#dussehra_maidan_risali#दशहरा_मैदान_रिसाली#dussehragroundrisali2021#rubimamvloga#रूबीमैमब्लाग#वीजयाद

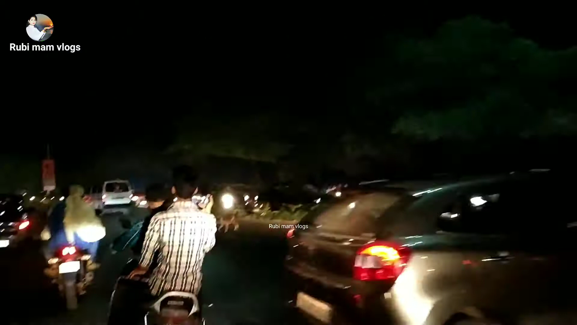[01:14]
यह सेक्टर 10 ग्लोब चोक है और इसके बाद दसहरा मैदान रिसाली का आजाएगा